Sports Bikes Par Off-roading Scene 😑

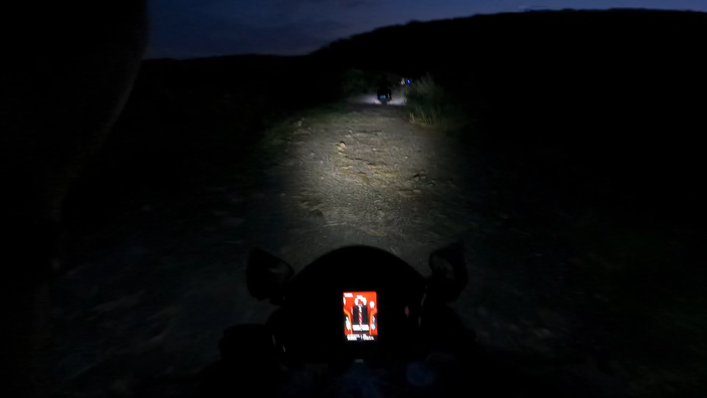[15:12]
ओ ये देखो यहाँ पर ये पैर इसका नहीं लगेगा ना, घुमा हैंडल लेफ्ट।